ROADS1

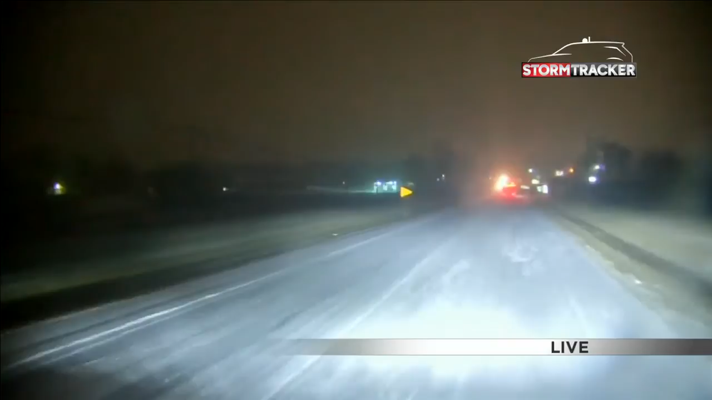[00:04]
but just enough to make it slick and to cause some difficulties, especially when you're accelerating or braking.